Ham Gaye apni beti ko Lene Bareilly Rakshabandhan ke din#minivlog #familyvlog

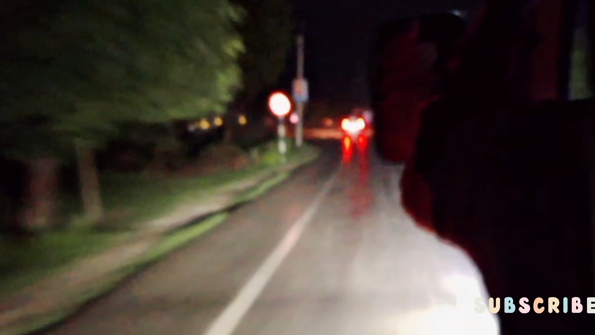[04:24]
आई वाई सारा अंधेरा होगी यापर मगर फिर बेला का शुकर से हम पहुंच गए